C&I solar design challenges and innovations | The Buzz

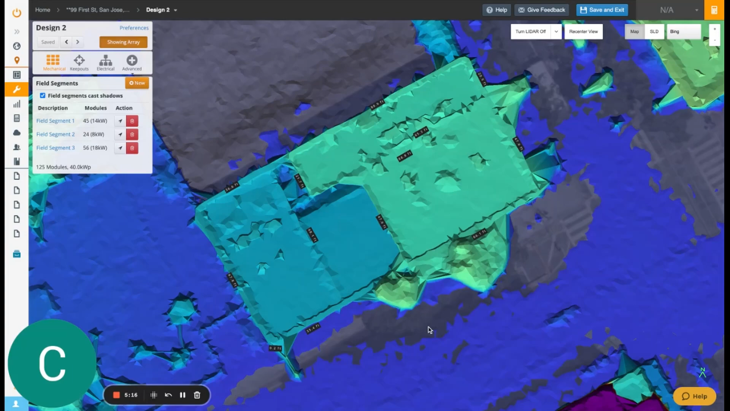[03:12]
And so LiDAR plays a really nice role in giving you a set of data, it's might not be the only set of data.
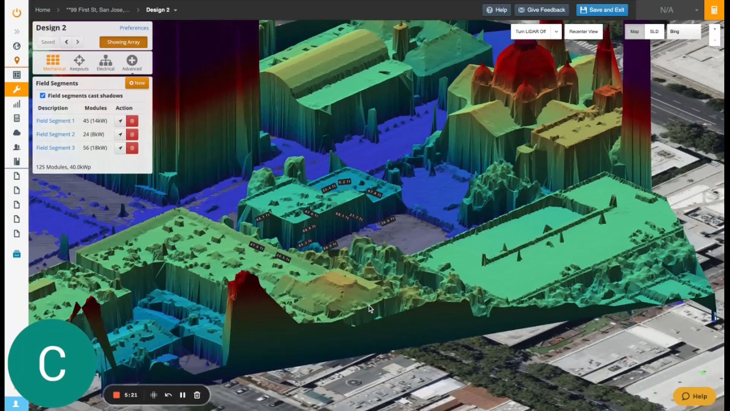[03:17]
But once again, what we're really talking about is a multi step process,